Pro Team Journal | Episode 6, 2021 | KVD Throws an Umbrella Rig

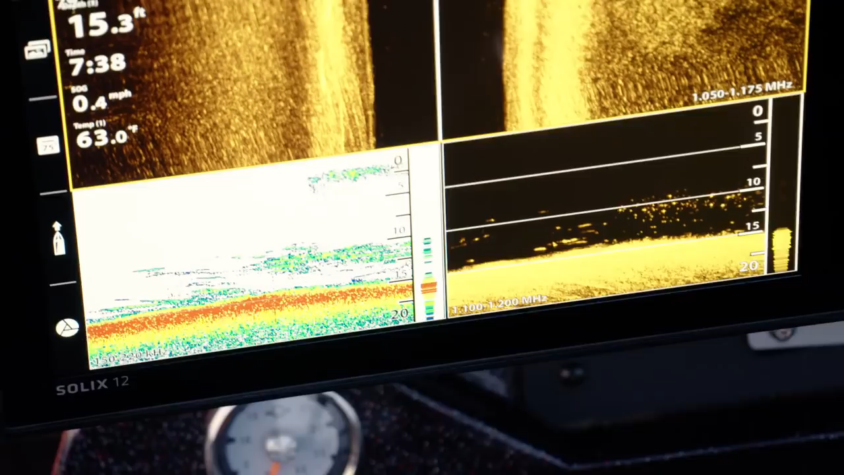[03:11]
On screen: depth 15.3 ft, water 63.0°F, speed 0.4 mph
oh god there's another big pot of bait right there